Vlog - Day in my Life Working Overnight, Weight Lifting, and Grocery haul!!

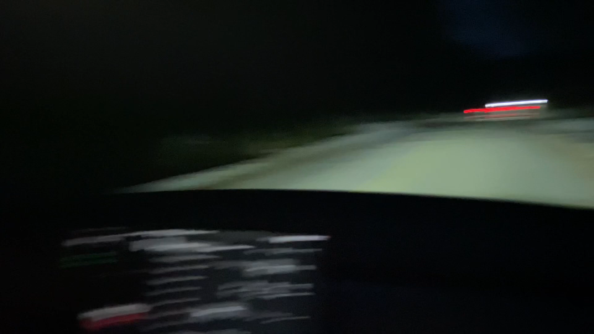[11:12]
that nightlife yeah we're going at the job I'm here now we're trying to speed home because there's food in the oven we're doing a whole 43 in a 35 so this is definitely not speeding not speeding this is the average we should be doing 63 in a 35 yeah this is like this is what the speed limit on the road should be right it's the darn out back in front of us I'm just going to let her nose burn